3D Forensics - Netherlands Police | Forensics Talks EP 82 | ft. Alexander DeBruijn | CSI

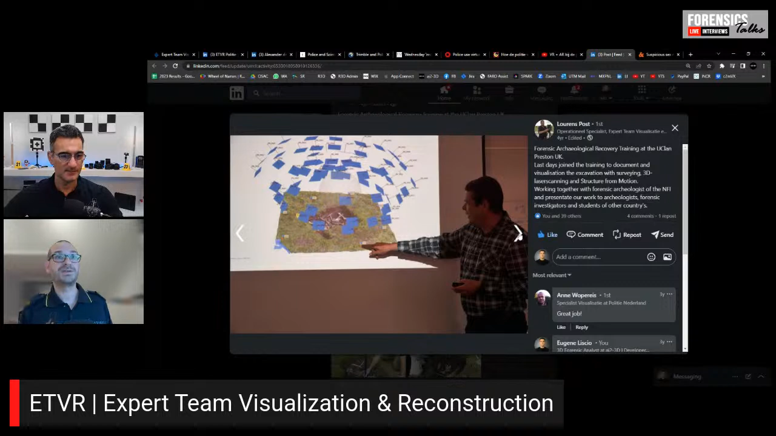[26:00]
Reading the reputation that manufacturers provide to you, lots of stuff on YouTube,
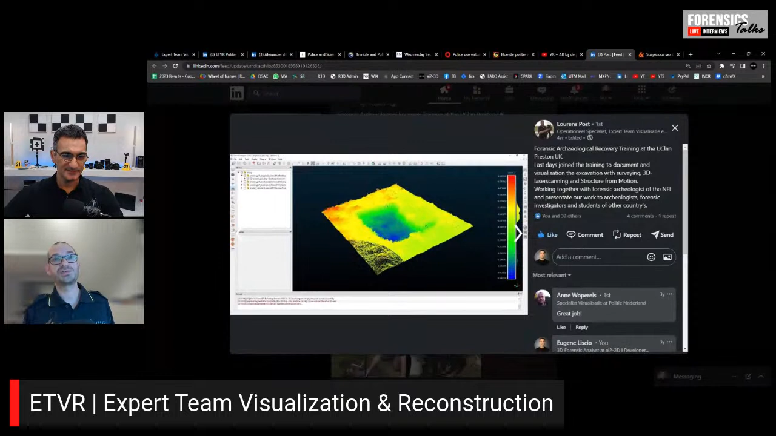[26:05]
internet, different sites like LinkedIn Learning, plural sites and the list goes on and on. Yeah, I'm looking at this one here. It looks like this was 2019 pre-COVID here but this was like a forensic archaeological recovery exercise here. So I don't know why it was part of your team. It must have been part of your team who was helping with this. Yes. This training was given by a team of archaeologists that were instructing other people